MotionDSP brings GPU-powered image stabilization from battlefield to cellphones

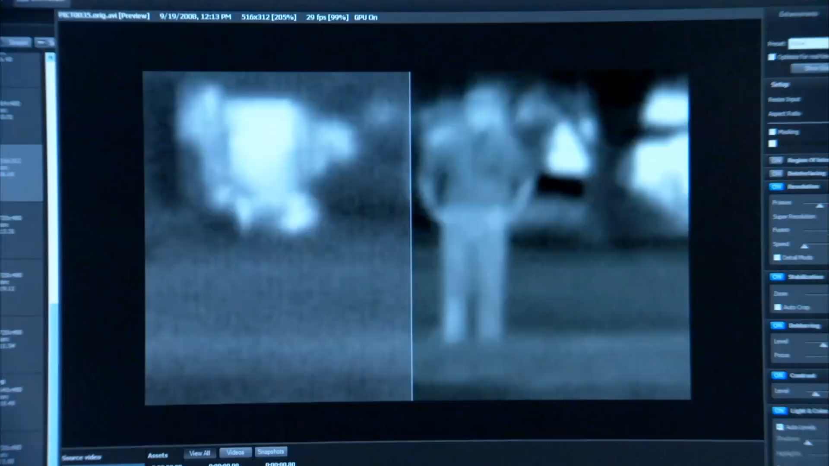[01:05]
of the video so the military can spot bad guys and distinguish them from friendlies.